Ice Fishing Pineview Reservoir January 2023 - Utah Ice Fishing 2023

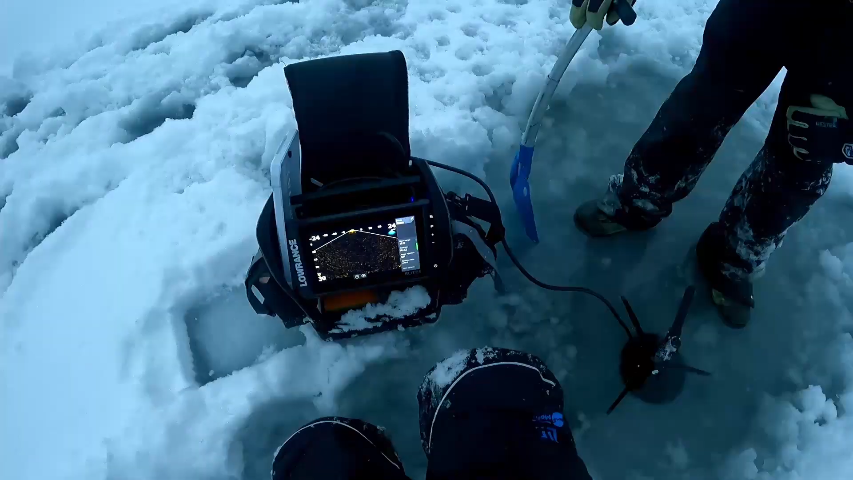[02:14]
Hey, hey, there's crappies down come there. Come look at that's this. Them. That's them. They're suspended. Shut up and come look at this. That's them.
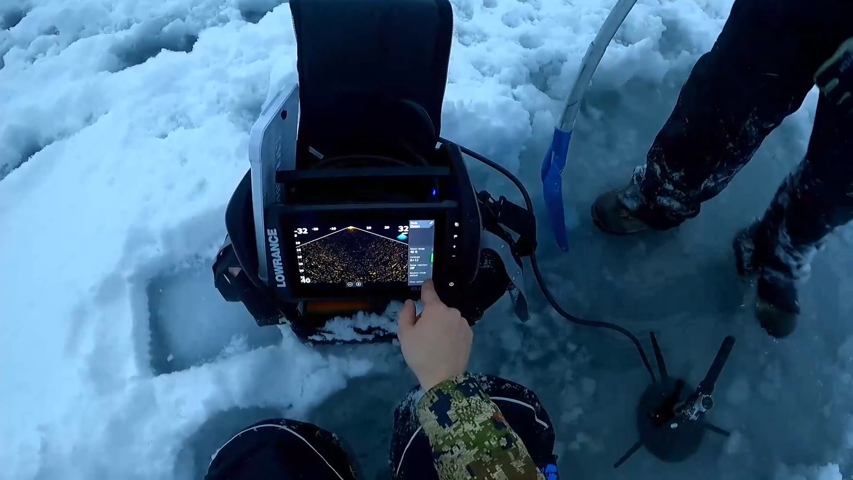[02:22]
Those are my trophies I'm fishing for. Oh my gosh. You see, yeah, there's crappies.
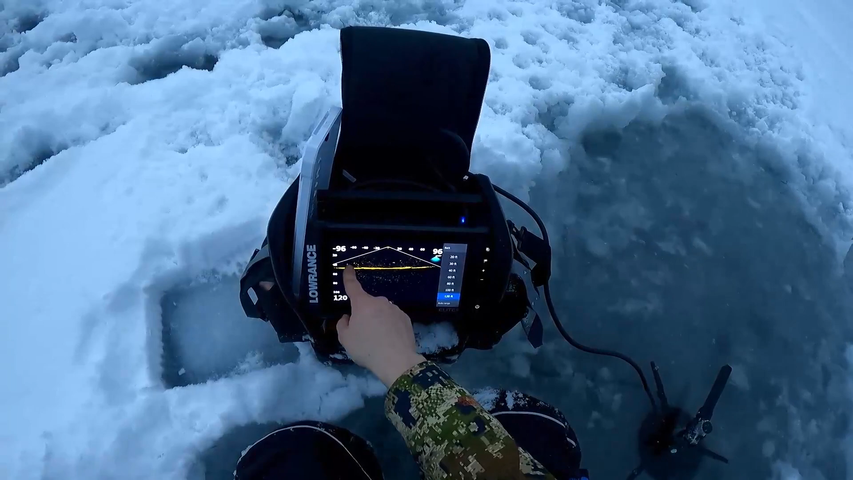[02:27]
I see the crappies. There's fish here and they're suspended. Yeah, the crappies.
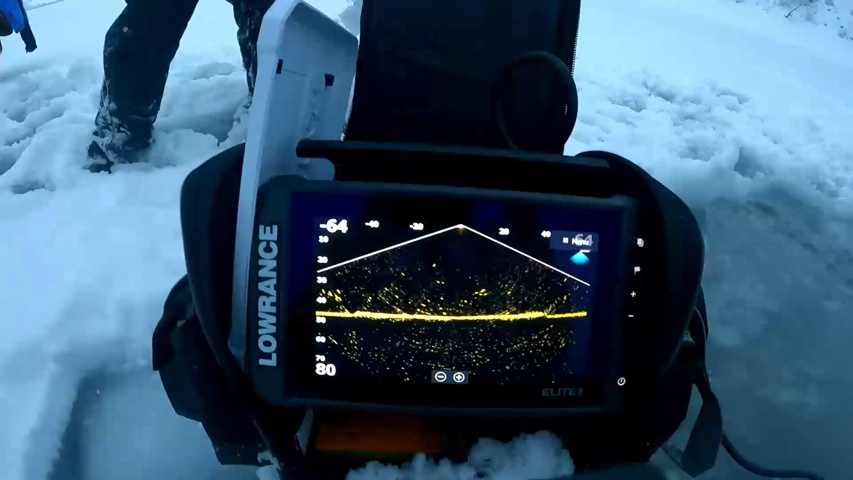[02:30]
Hopefully, you guys can see that, right?
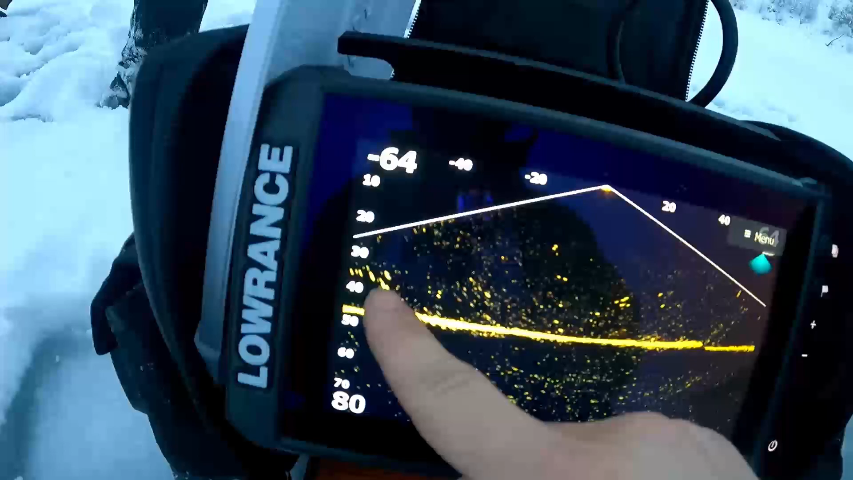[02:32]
But there's a school of fish over here on the left side of the screen. A school of fish here. And there's a couple stragglers suspended.